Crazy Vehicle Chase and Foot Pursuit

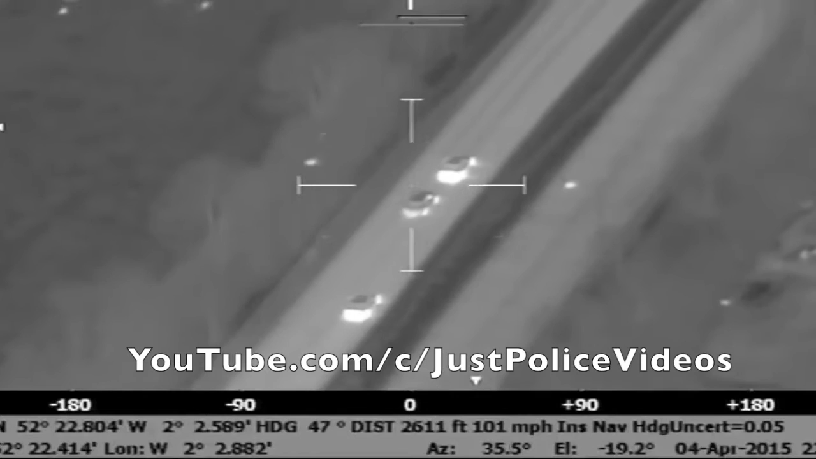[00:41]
Yeah, 7-4. Yeah, Tango Charlie, 7-5.
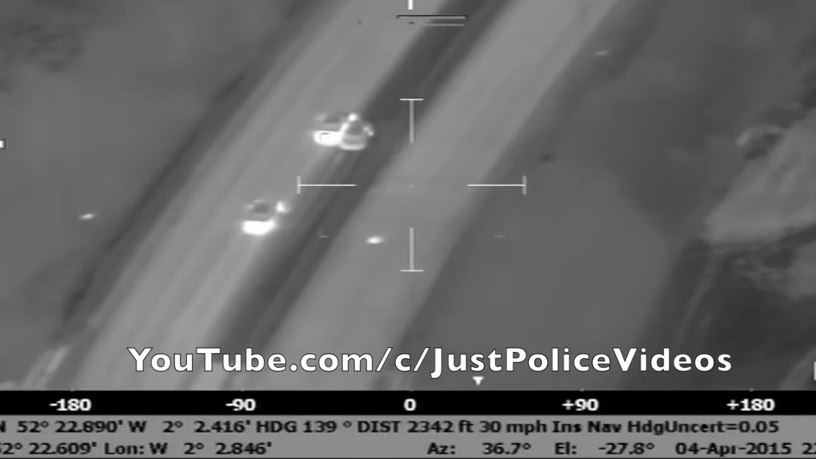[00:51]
Tango Charlie, 7-3, I believe the vehicle's been rammed, we are en route towards Junction 4 on the A38.
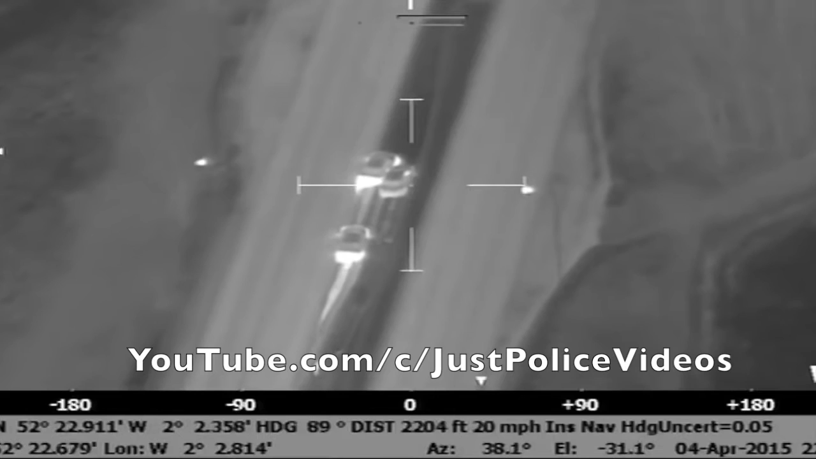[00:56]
Yeah. That's understood, thank you.
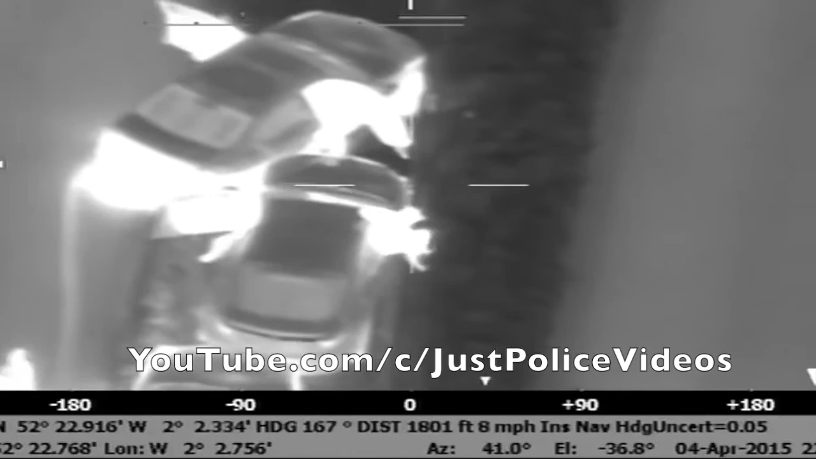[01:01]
And pass, 5-1, overhead, vehicle's stopped, one runner from the vehicle.
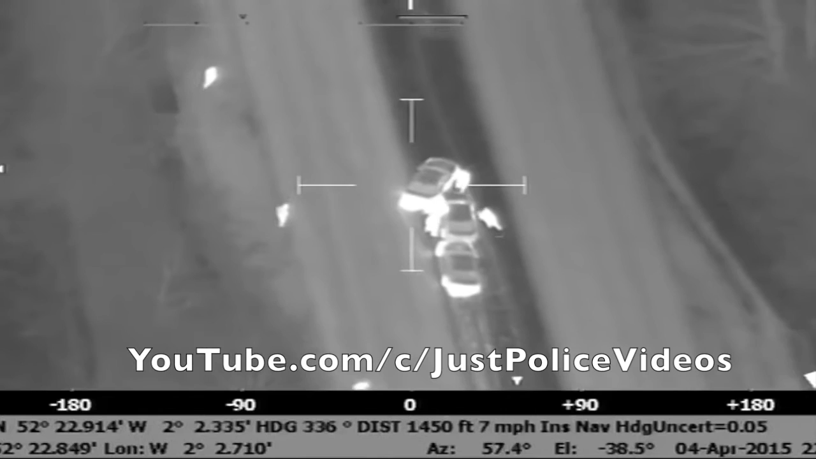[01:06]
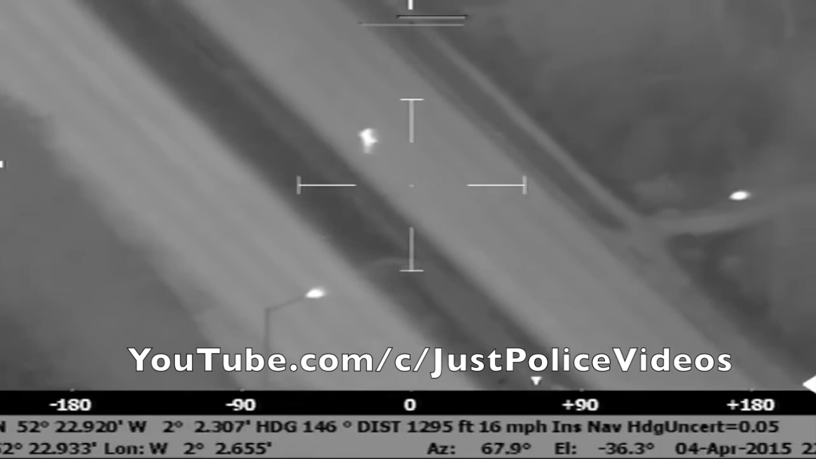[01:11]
5-1, let vehicle... Start, 5-4 towards you. Start, 5-4, my blinds, thank you. And pass, 5-1, one runner into the woods where the searchlight is.
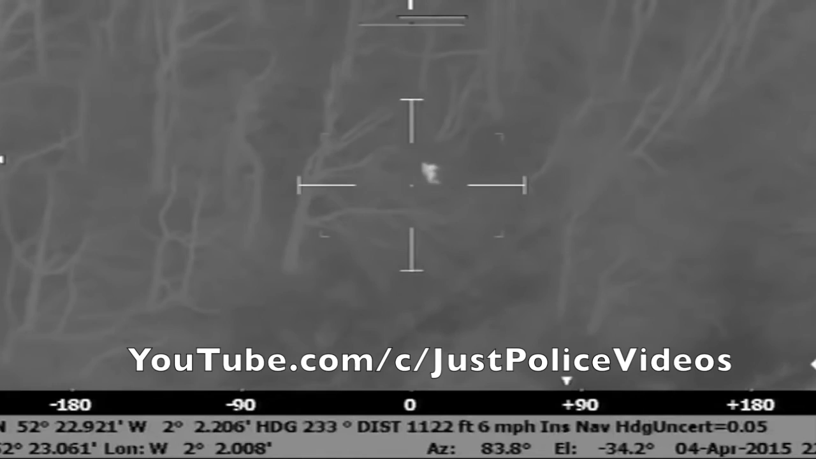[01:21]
And pass, 5-1 is about to go underneath the A38, still on Manor Lane towards Redfield Road.